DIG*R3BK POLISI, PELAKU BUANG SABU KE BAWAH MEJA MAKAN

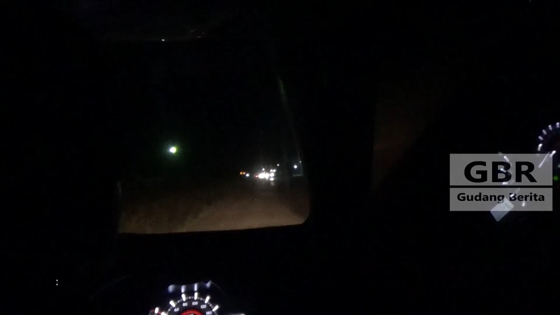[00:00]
kedai sana. Sementara ya. Berarti gabuknya ya? Lurus. Tui. Kanan ya? Tunggu.
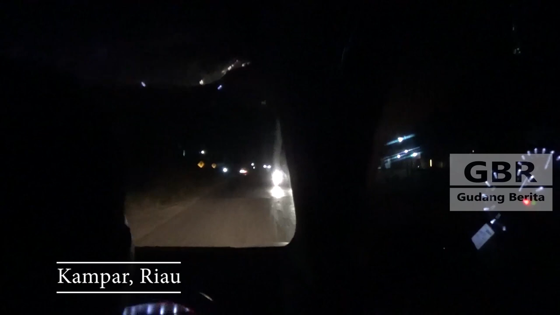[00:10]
Mana dia? Kanan langsung. Lewatkan lagi. Oh, ada duduk dia. Ah ya. Masuk, pura-pura makan sini. Jadi itu dia, itu sana. Ah, itu dia. Pura-pura makan satu orang sini.